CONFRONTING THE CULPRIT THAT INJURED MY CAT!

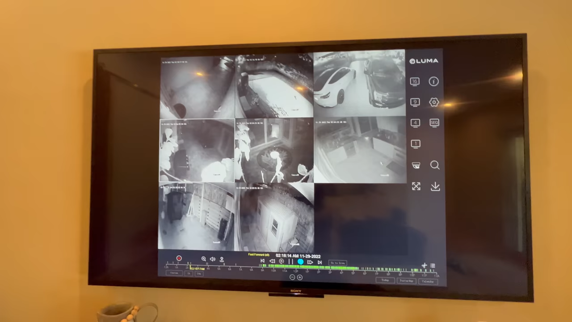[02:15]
seconds and already so far i am not seeing anything so the time right here is about 2 18 a.m and guys look at that i don't see anything so this is the front porch this is the side of our property this is the front yard this is the backyard backyard kitchen
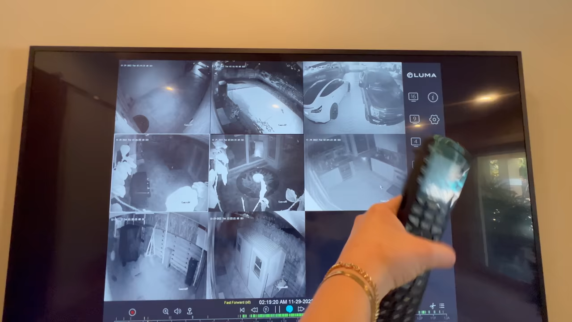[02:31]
side of our property and this right here is just a little further up now you can already see that we are not seeing anything so we're just going to keep on fast forwarding and see if we catch the predator attacking kid now guys if you take a look right here you can see something popped up on the camera now that looks like my backyard cat nala now guys if you don't remember who nala is i rescued her about
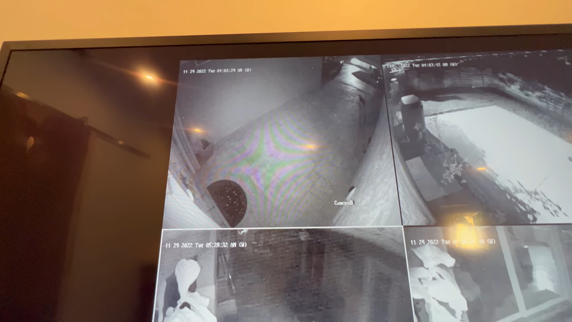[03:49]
it's looking around now if this is a predator it could be looking for kid but if this is kid it could be looking out to see if the predator is gone now you can see whatever it is it walks back under the car that's right there and it vanishes now guys you can see whatever it is now that looks like a cat but now it's walking towards this way under these cars right here and it just vanishes now i don't know if whatever it was stays under the car for shelter if it was kid but you can see there was definitely something happening last night all